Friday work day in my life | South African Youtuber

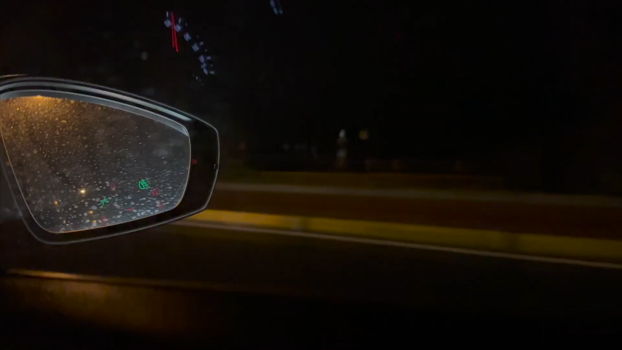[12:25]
I don't know if you can see me right now, but it's like pitch dark and it's raining.